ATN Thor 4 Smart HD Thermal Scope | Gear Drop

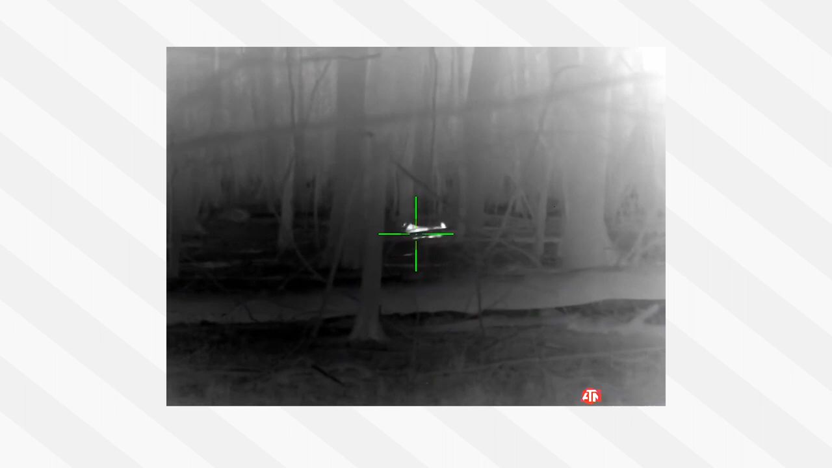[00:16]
For you gamekeepers out there that need to control the hogs on your place, this will be the one for you guys loaded up with features and benefits.
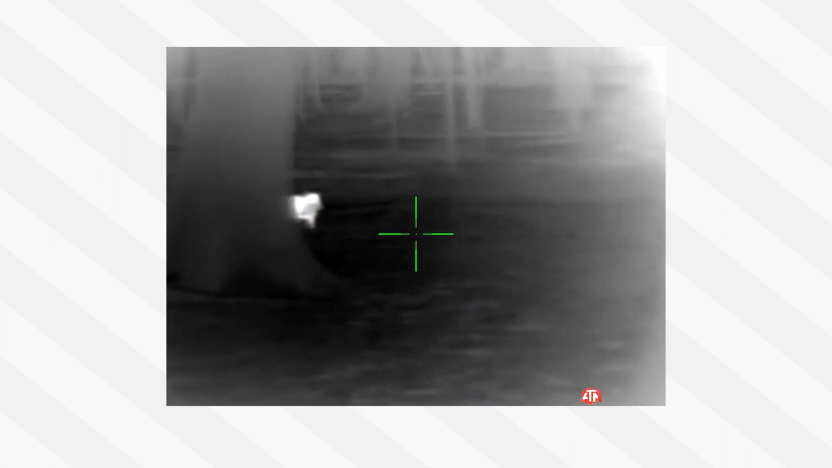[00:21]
Let's check them out. The Thor 4 is loaded with industry-leading features, which sets it way above others in its class, no doubt about it. The battery life is awesome on this scope, guys.
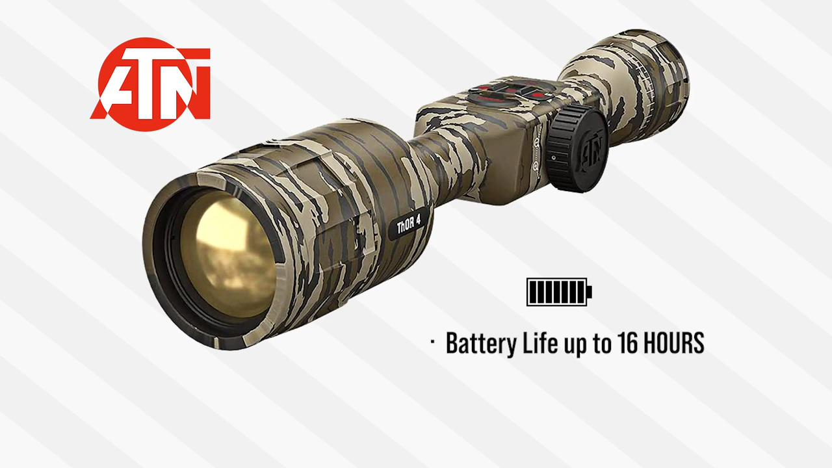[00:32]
It lasts up to 16 hours, and its fourth generation thermal sensor achieves excellent performance and supports dynamic range conditions.
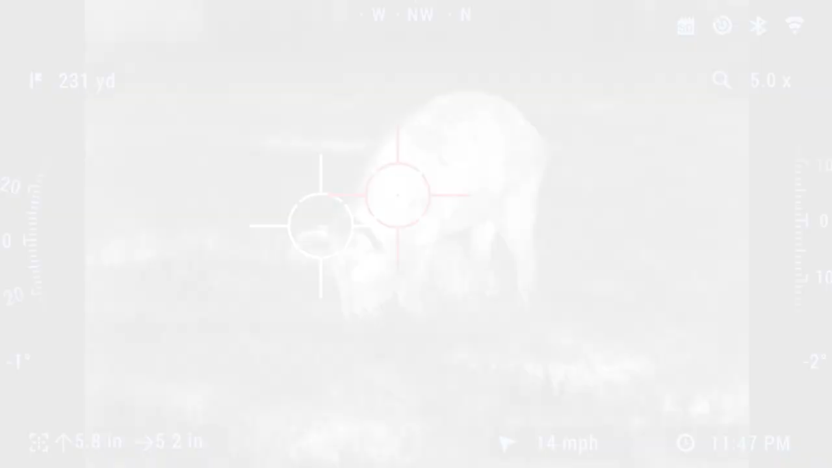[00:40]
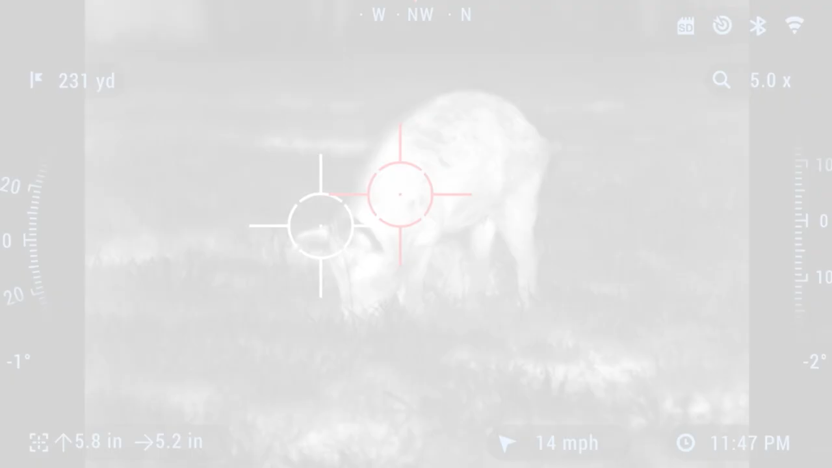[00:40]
And speaking of ranges, it even has a smart range finder feature,
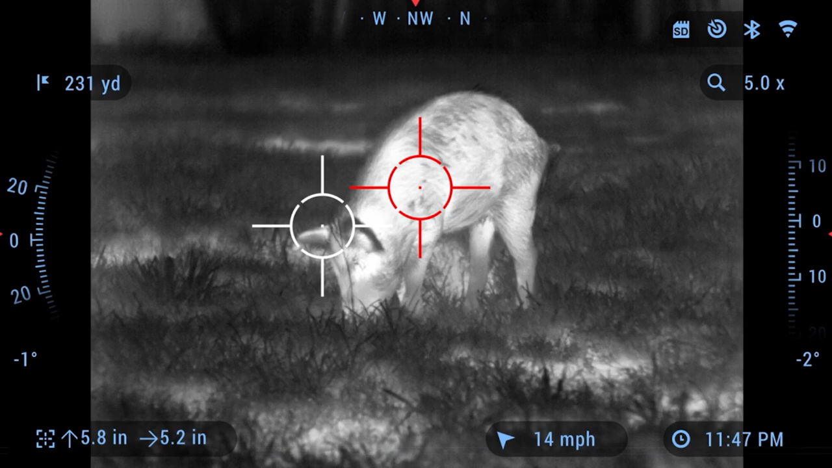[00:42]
which allows you to easily gauge distances to your target.
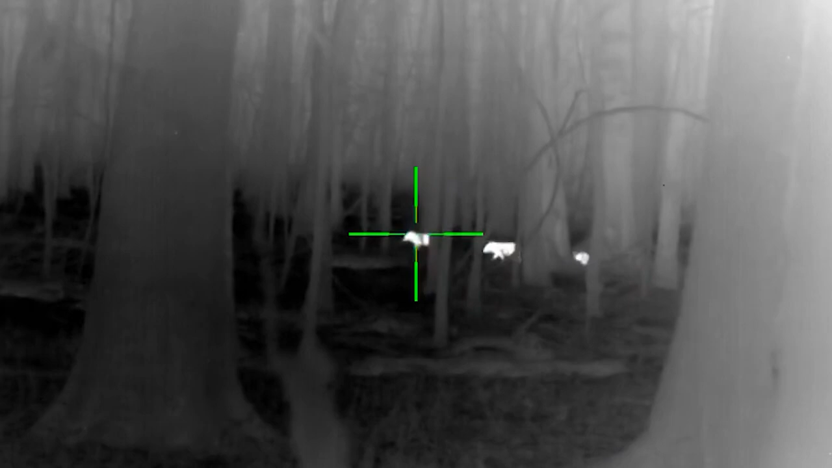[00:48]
When you look through this thermal scope here, guys, you're going to have the ability to be able to range on the fly, then make an accurate shot.